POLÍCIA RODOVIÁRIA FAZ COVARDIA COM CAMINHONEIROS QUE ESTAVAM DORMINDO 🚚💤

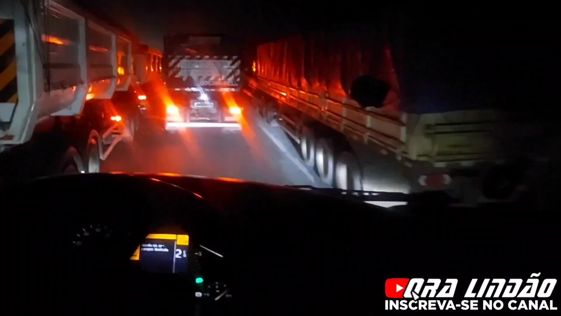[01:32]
Bora lá, meu vídeo. Aí, galera, ó. Tamo aqui no posto Cherokee, ó. Ó, caminhoneirada tudo encostado aqui, ó. Tudo bonitinho aqui. Tá certo. A placa ali fala que é proibida estacionar, ó. Só que aí o que acontece aqui, ó. A viatura tá ali na frente, ó.
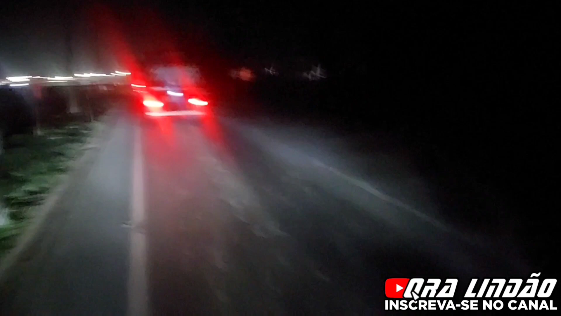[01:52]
Acho que tá dando pra vocês verem, né. Ó. O guarda veio com a viatura aqui, ó. Lotou a placa de todo mundo que tava parado, ó. Lotou a placa de todo mundo.
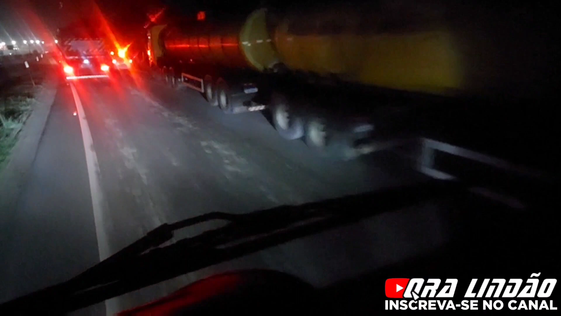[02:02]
Pra quê? Pra montar, ó. Vamos ver se vai dar pra ver a placa dele também ali. Olha lá, ó. Lotou a placa dos caras tudo, ó. O vídeo desse aqui, ó. Precisa chegar no governador Tarcísio de Frentes. Aí, ó.
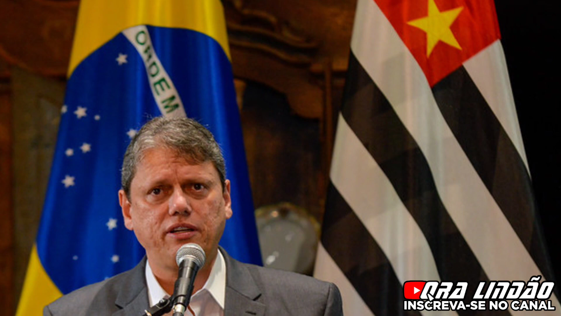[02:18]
Seu governador. Pessoal. Compartilha esse vídeo aí, ó. Se vocês puderem.
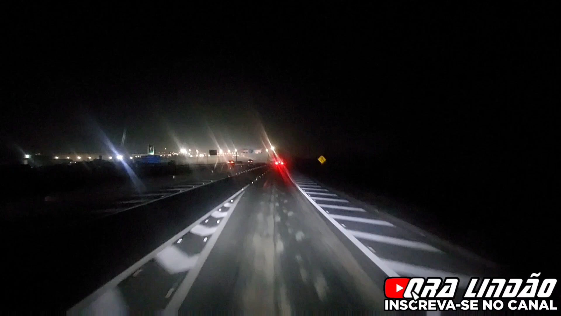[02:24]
Aí, ó, governador. Próximo aqui ao pedágio aqui de Nova Odessa, ó. Posto Cherokee. A rodovia Anhanguera tá pedindo socorro já faz muito tempo. Nós estamos precisando de uma área de descanso, governador. Nós não tem onde parar. Nós tá sem condição de dirigir. Nós para na beira do acostamento, nós é assaltado. Nós para na praça de pedágio, nós é multado. Nós para na frente do posto de combustível aqui, ó. Na paralela com o posto, vem o guarda rodoviário e faz uma cachorrada dessa aqui, ó.
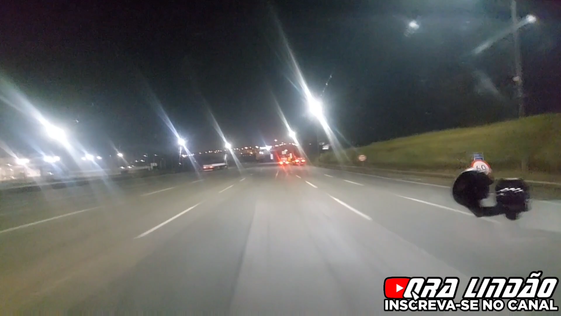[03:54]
Rodovia Anhanguera KM 118, viu, pessoal? Rodovia Anhanguera KM 118, posto Xeroqui. Esse guarda já deve ser acostumado a fazer isso, não é possível. Todo dia, quando dá esse horário, ele sabe que já o posto não comporta a quantidade de caminhão necessária. E aí ele já sai com a viatura nesse horário justamente pra multar. Aí, ó.
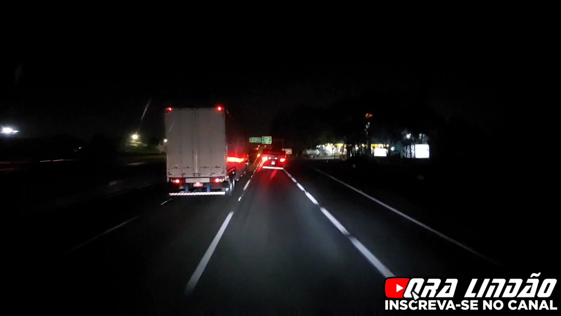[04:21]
E acabou de ultrapassar nós aqui, ó. Ele tá chegando aqui na base aqui, ó, de Americana, com a viatura, ó. Tá vendo? É o que eu tô falando. Ele saiu da base aqui justamente pra ir lá fazer as multas. E agora ele volta pra base aqui quentinho. Não sei se vai acabar de sentir o filme. Pra vocês verem, ó. Olha lá, ó. Foi lá, anotou as placas, agora ele vem lá e faz as multas, ó. Nós paramos o caminhão ali, pessoal.